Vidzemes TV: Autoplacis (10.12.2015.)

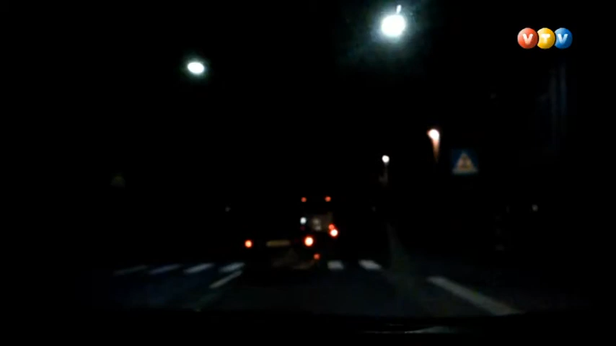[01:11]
Kādu vakaru braucot no Rīgas uz Valmieru ar kolēģi pamanījām, ka mums pa priekšu kāds autovadītājs veids dīvainus manevrus. Brauc no vienas joslas otrā, bieži bremzē, brīžam brauc, gan drīz pa ceļa nomali, te atkal kustību maina uz ceļa vidu. Sākumā šķīta varbūt šoferis novērst skatienu no ceļa, bet tā kā tas turpinājās vairāku kilometru garumā, domas mainījās.